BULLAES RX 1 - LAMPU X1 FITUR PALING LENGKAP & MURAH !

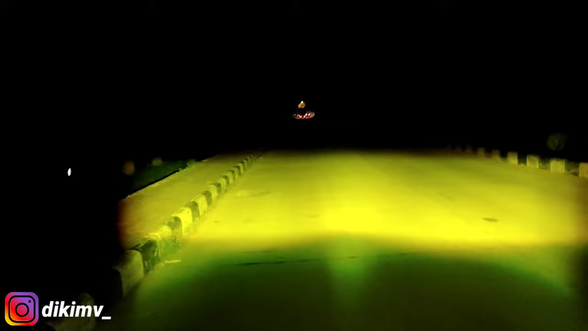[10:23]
Lihat ya, cahayanya padat banget ini, sebanyak 2 piece. Bang, kalau 1 piece-nya gimana bang? Ini ya, 1 piece-nya. Nih, aku tutup yang sebelah kiri ya. Nih, ini cahaya sebelah kanan aja.
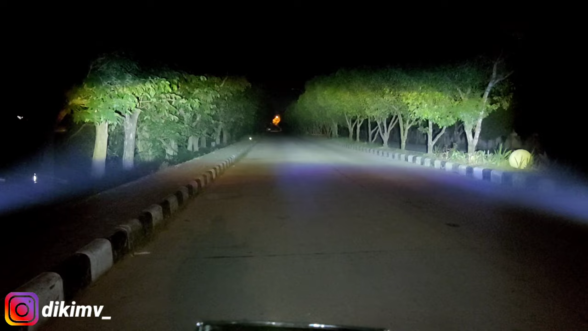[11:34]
Beuh, posisinya coy ya, teman-teman bisa lihat nih ya, ini high beamnya, posisi low beam lagi, low beam seperti ini, high beamnya seperti ini. Jadi kalau buat posisi ngedim ini bisa banget coy nih, buat ngedim ya nih, buat teman-teman mau piu-piu.
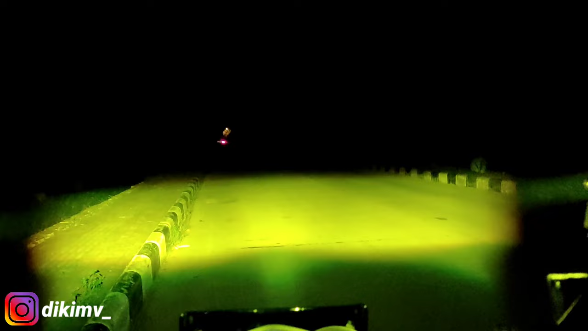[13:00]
Dan selain ada low beam dan high beamnya tadi, lampu ini juga memiliki mode spesialnya, yaitu mode nyala bersamaannya. Teman-teman bisa lihat seperti ini nih, mode terakhirnya ya, nyala bersamaannya, ada demon, low beam, high beam, dan nyala bersamaan.
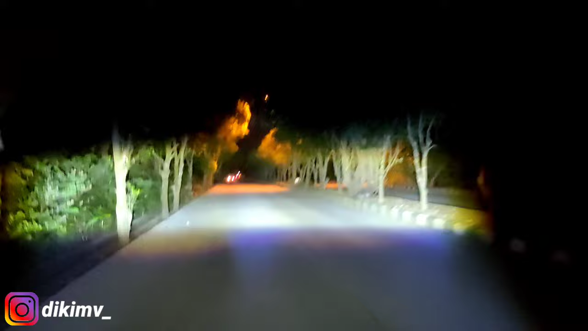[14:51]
Nih, kalau dengan lampu tembak mobil sih boleh ya, kita aduh. high beam tembak mobil tuh boleh kita adu coy. Tebel banget coy, sumpah. Pon kaleng-kaleng nih lampunya. Tuh ya, kalau dibandingkan lampu mobil ya, tuh. Gila coy, dua mobil tuh lebarnya berapa coy? Parah sih lampunya coy. Gila, super, super mantap ya. Anjay, parah sih, parah banget. Apalagi teman-teman baru pertama kali pakai lampu tembak, pasti kaget banget melihat lampu seterang ini dan semewah ini cahayanya.
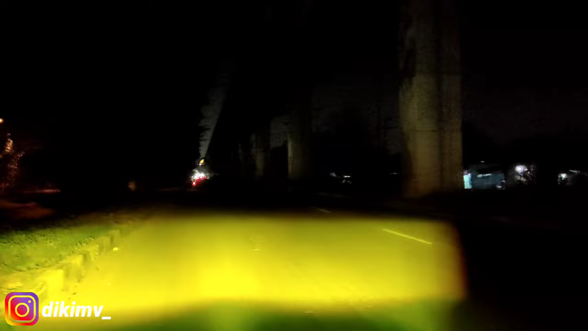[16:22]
Oke guys, kalau ini kita pakai di jalanan aspal ya guys ya, seperti ini cahayanya. Kalau kita pakai di jalanan aspal yang 3 jalur sekaligus ini, kondisi kalau aku pakaiin jaraknya normal ya guys ya. Kalau untuk motor ini sedang seperti ini untuk posisi cahaya lampunya. Oh, teman-teman bisa bandingkan sendiri lah dengan lampu-lampu mobil yang ada di sebelah kita, sebelah kanan. Itu beneran lampu Bullaes RX1 ini sangat mendominasi guys ya. Sangat-sangat mendominasi sinarnya, sangat tebal, sangat terang.
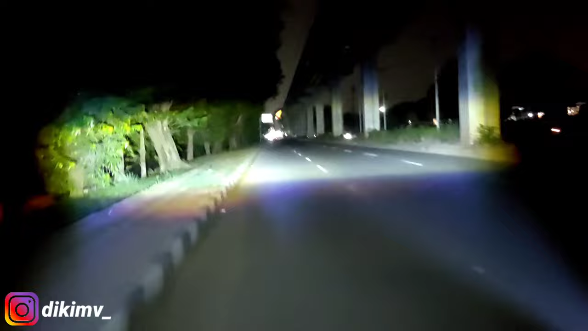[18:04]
Aku jamin, gak rugi. Pasti kalian kalau udah pakai lampu ini, pasti heran-heran. Apalagi yang belum pernah pakai lampu tembak, gila sih anjay. Tuh, cahayanya parah, parah sih, parah banget. Terang coy, terang ya. Ini mode terakhirnya, yaitu nyala bersamaannya kita pakai di tempat jalan lintas ke aspal hitam. Teman-teman bisa lihat sendiri lah ya, nggak perlu aku sebutnya lagi, bener-bener parah sih, gacor lah.